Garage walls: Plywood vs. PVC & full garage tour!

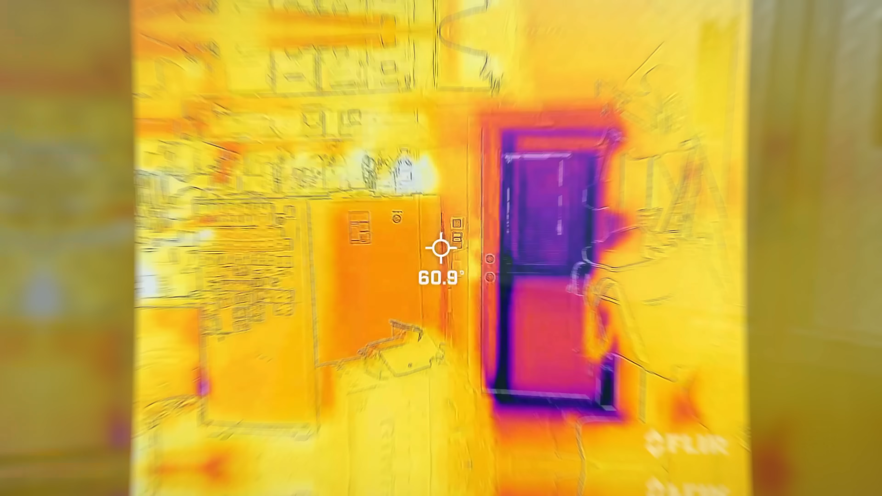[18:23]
Let's have a quick look at my garage with the infrared camera so we can see where we're having some heat loss.
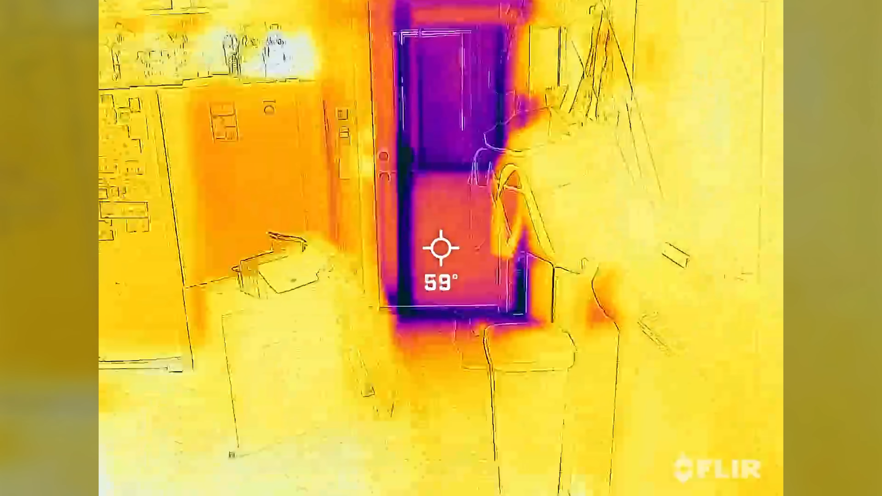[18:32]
This exterior door, even though it's insulated, we're losing some BTUs around the perimeter of the door.
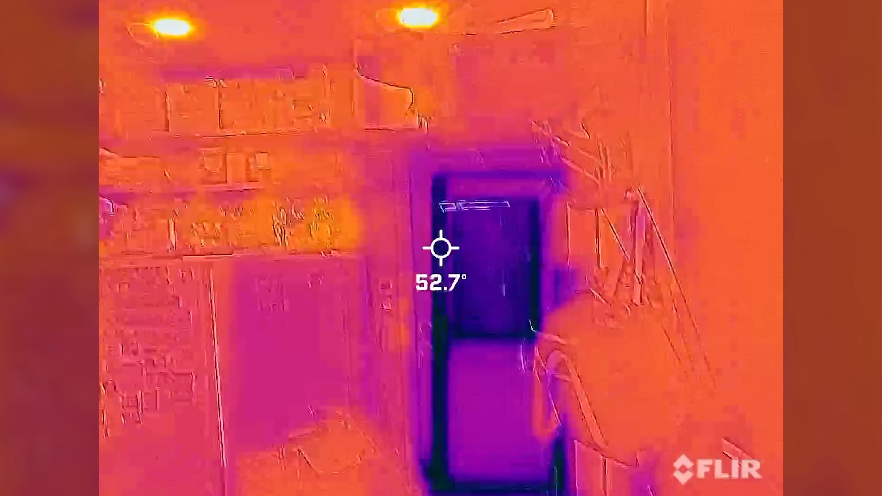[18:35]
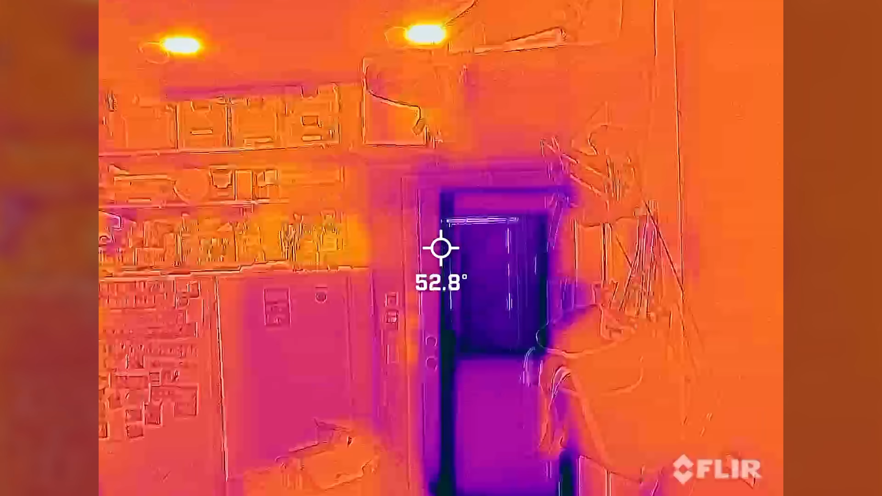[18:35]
It's air sealed pretty well, but there's no thermal break here.
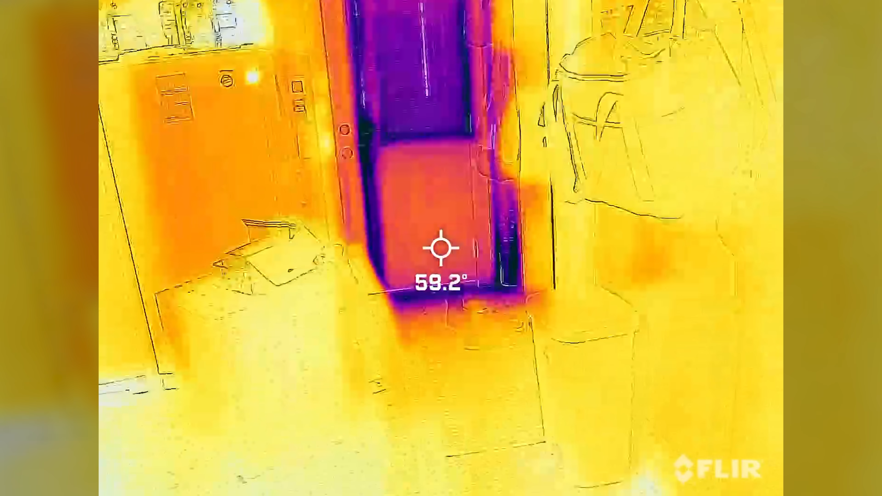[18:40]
And my guess is that's where we're seeing some loss on that door.
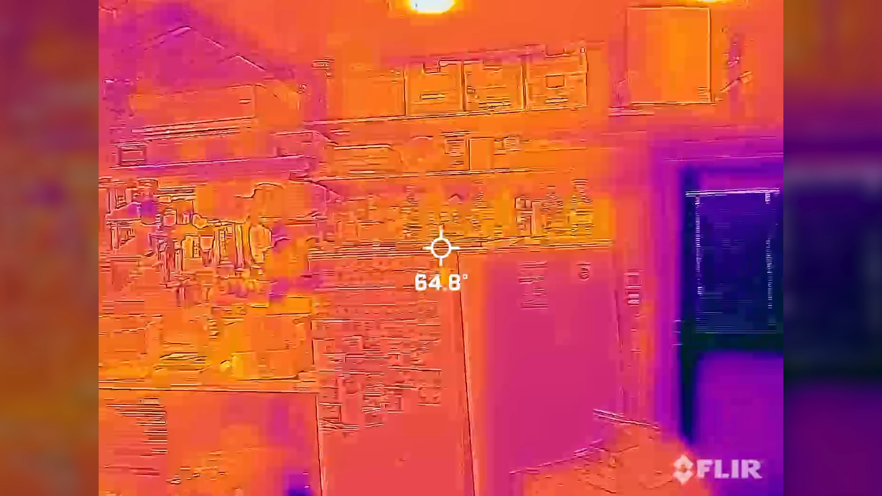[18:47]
All that rock wall insulation in the wall is doing a real nice job.
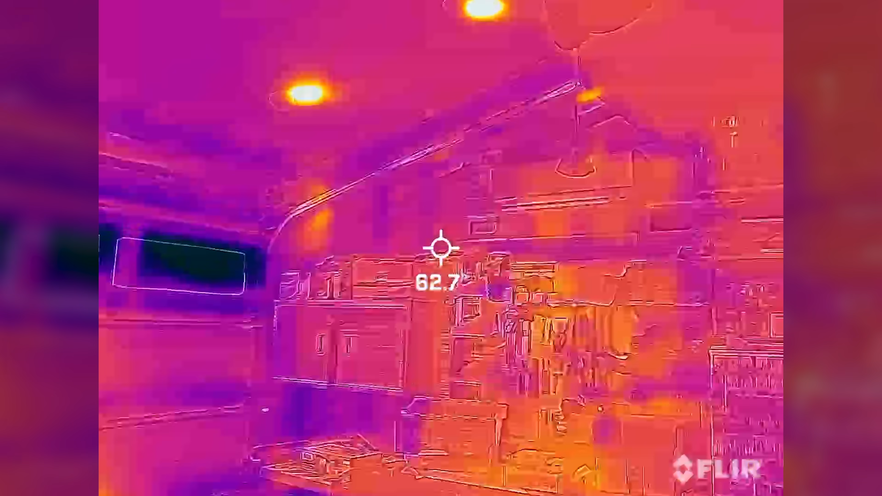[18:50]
You can see the studs over here just a little bit.
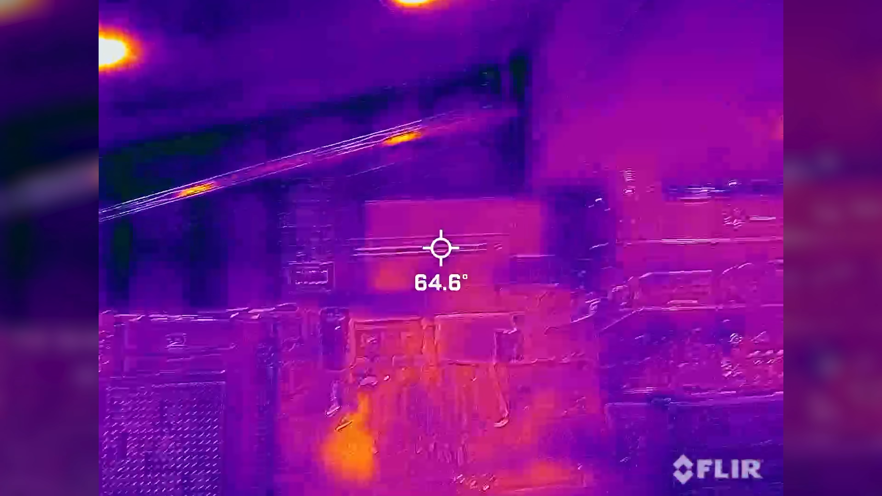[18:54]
And you can see that my, I don't have any heat coming on out of that mini split head.
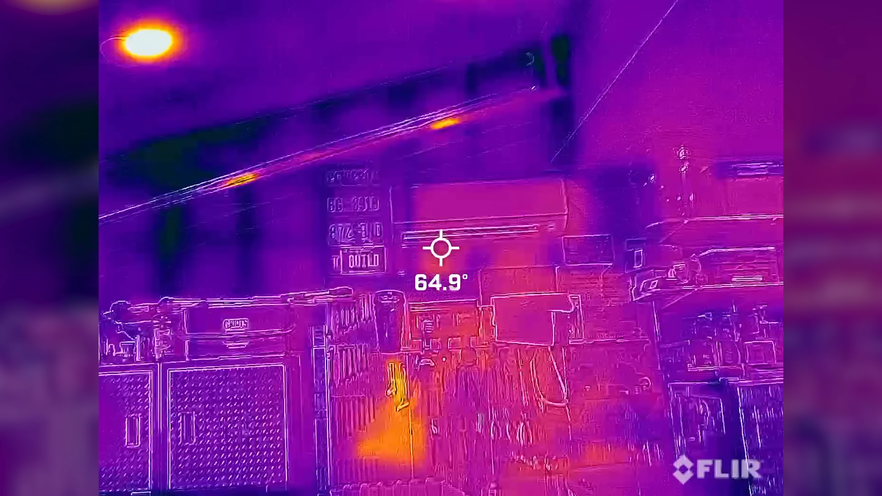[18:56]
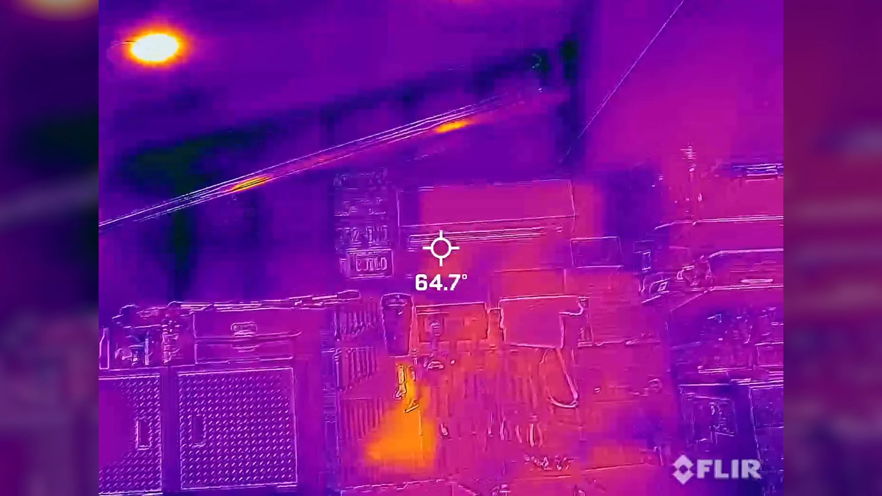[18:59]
It's the same temperature as the walls around it.
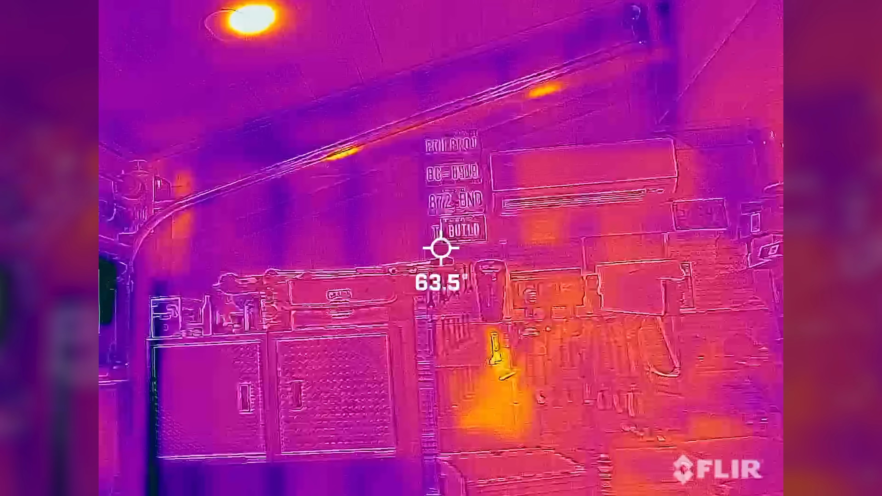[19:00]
You can see the studs just barely, but there's not much surface temperature.
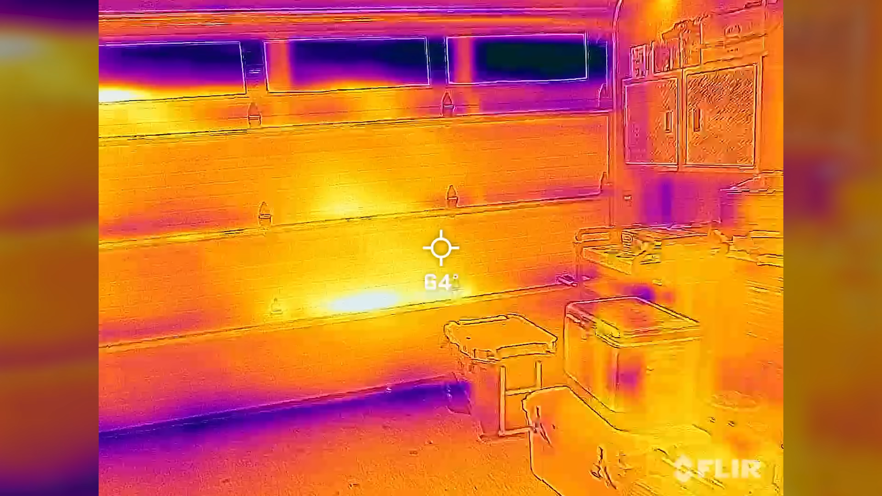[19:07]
And this garage door, man, this garage door is doing a great job.